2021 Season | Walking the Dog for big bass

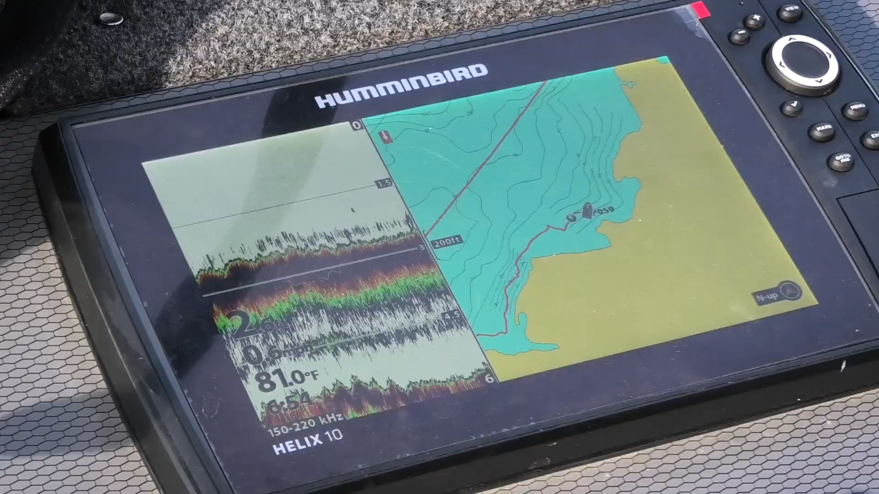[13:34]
On screen: water 81.0°F
By looking at charts and scanning with the Humminbird, I easily found some rock shorelines with scattered weed patches.